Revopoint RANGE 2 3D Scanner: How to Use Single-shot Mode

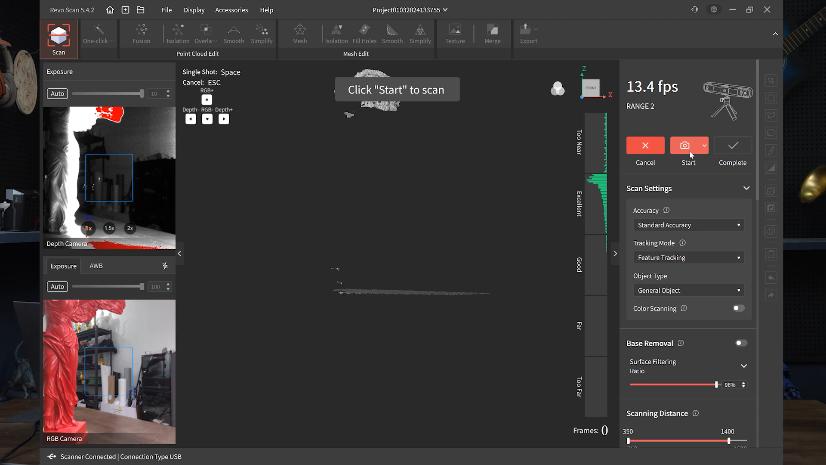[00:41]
it's normally set to continuous click it down single shot then you'll see the button now becomes a camera icon so then you know you're in single shot mode so something to keep in mind do's and don'ts and honestly i prefer to take the handle off for single shot mode
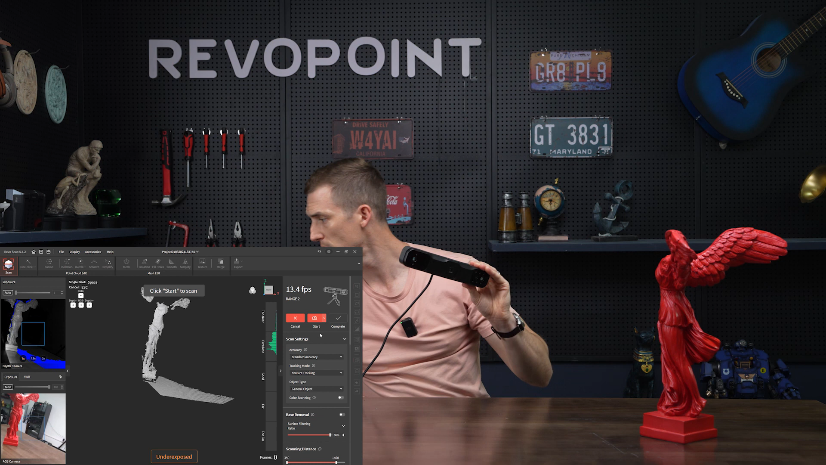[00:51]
it's totally up to you i just feel it's a little more comfortable that way because you can use this button on the back here instead of taking every individual shot with the mouse clicking the
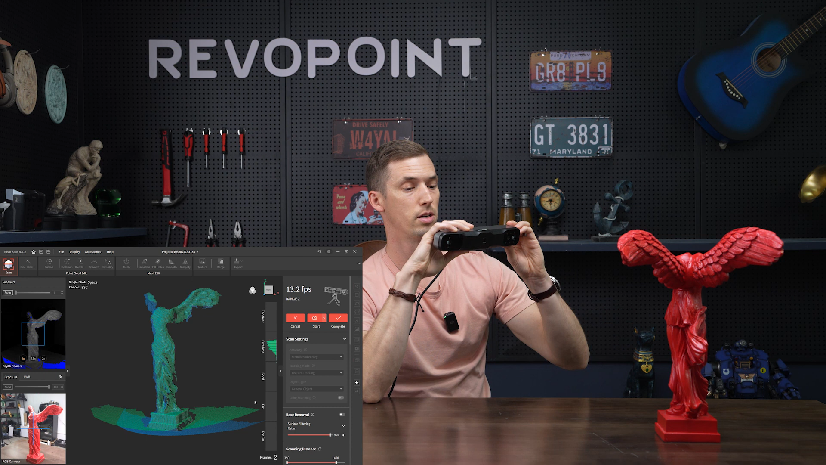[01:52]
and it's fine no tracking loss just give it a little turn and obviously something like this maybe you want to go a little up high to catch that you can really catch all the corners easily
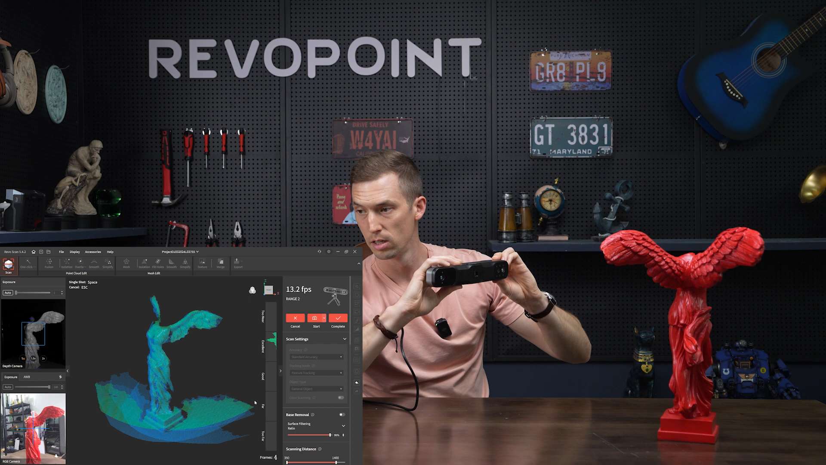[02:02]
all the crevices with um single shot so just keeping that in mind they say 50 of the previous frames point clouds
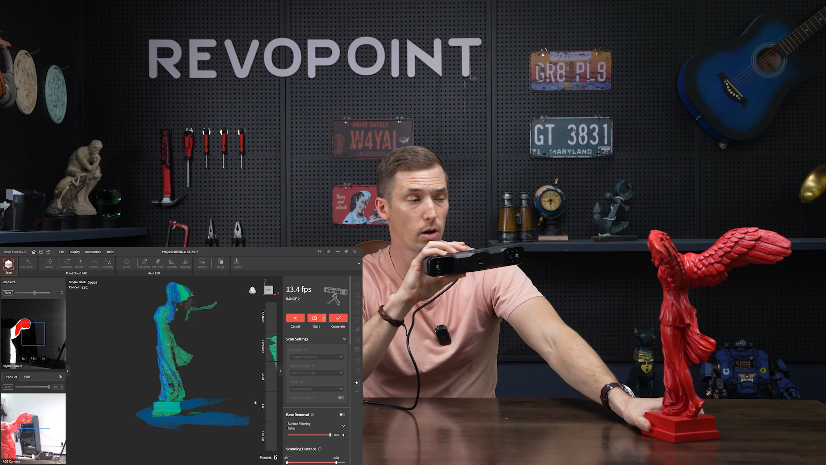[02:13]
you know that's definitely safe you're not going to have any tracking loss that way but
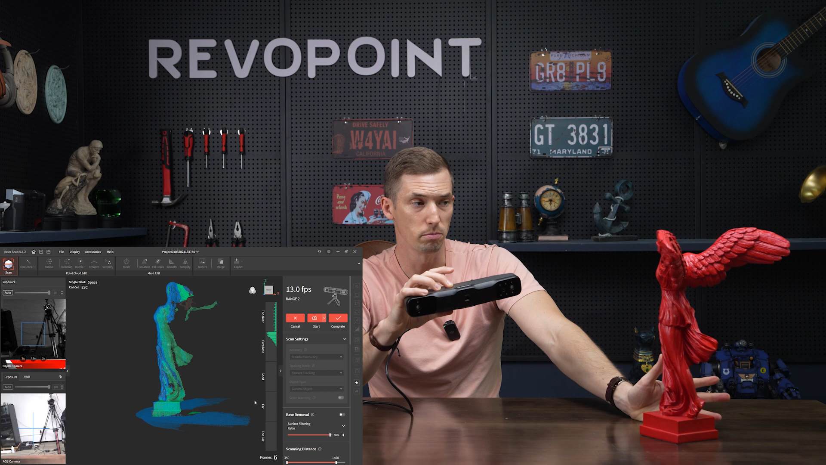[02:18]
probably can do 40 35 as well but just to be safe 50 is good something to shoot for
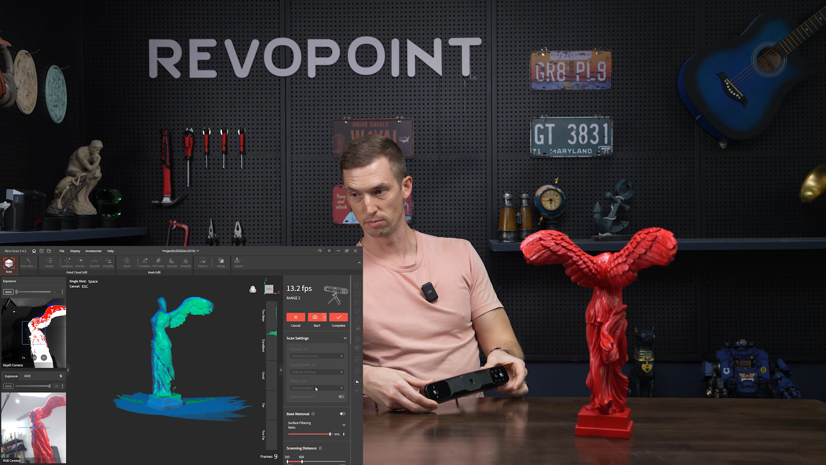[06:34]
a good angle in these hard to reach areas without having the handle on
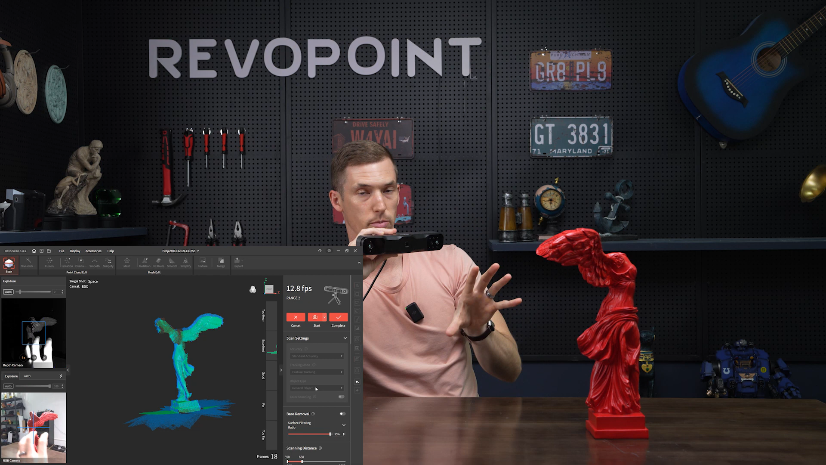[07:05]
be able to catch the previous point clouds so
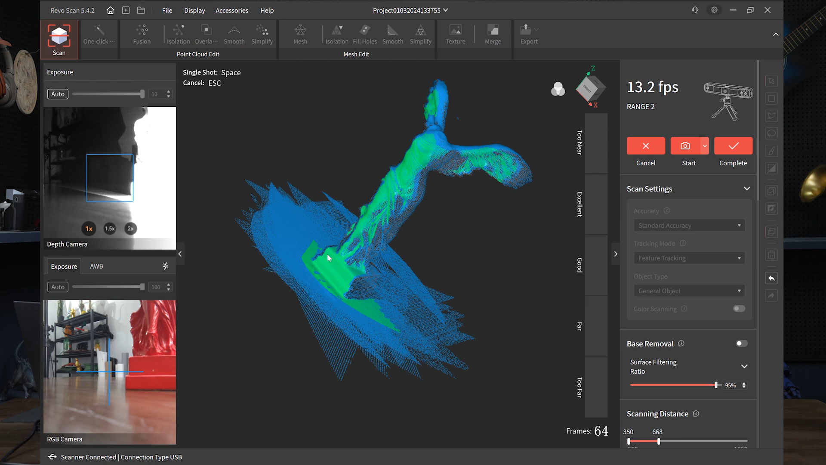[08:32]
it's capturing some of the base but as for the point clouds i'm not going to process it right now
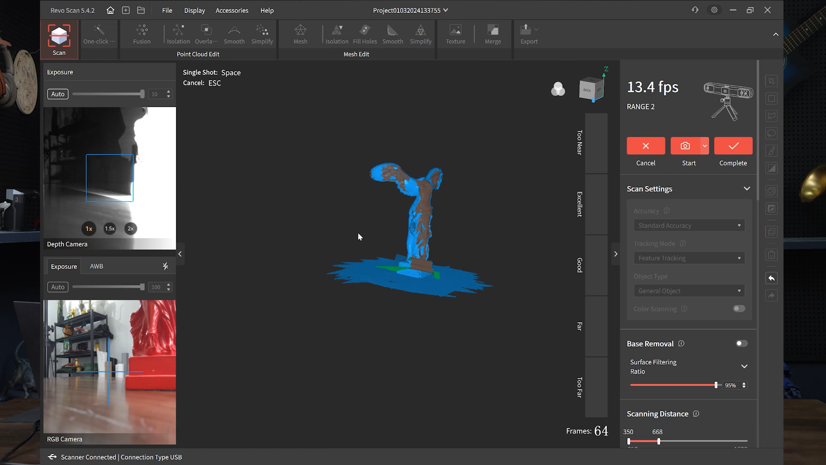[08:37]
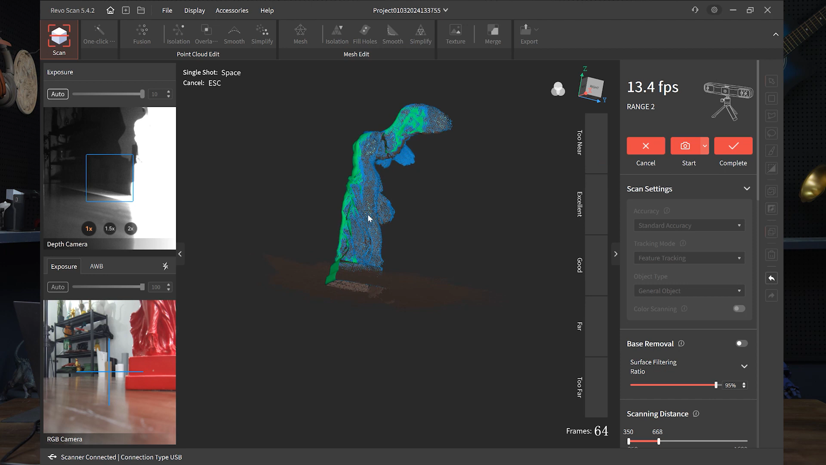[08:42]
it did pretty good capturing everything with single shot mode so there you have it
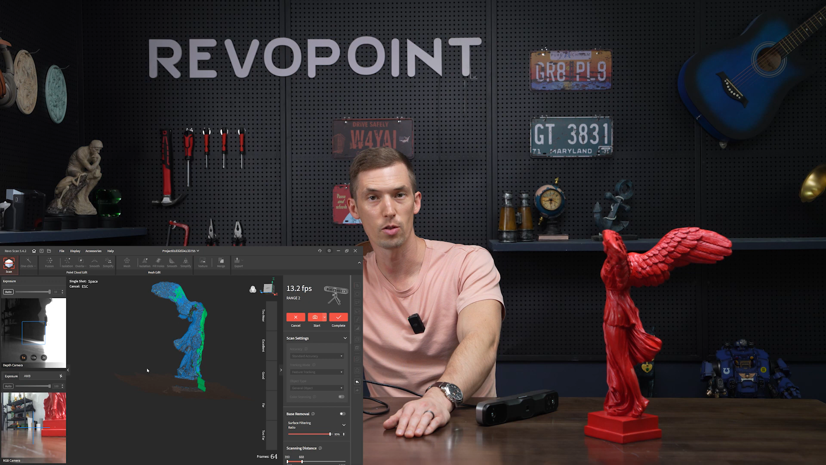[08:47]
those are the do's and don'ts with single shot mode hopefully that was helpful you you